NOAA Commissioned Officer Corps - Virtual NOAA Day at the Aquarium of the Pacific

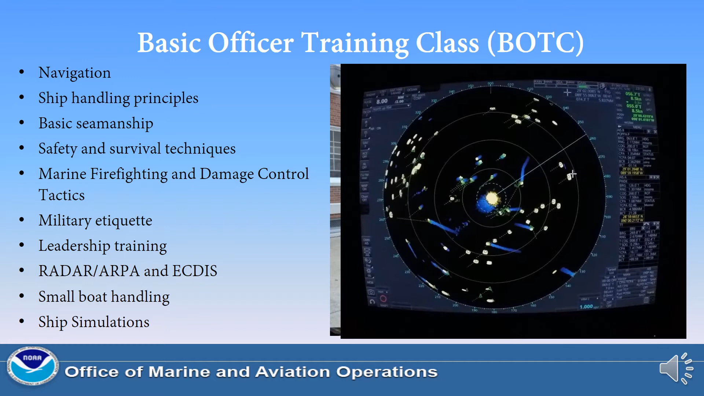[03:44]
ARPA, and ECTIS, which are various tools used for navigation on the ship's bridge, small boat handling, and ship simulations.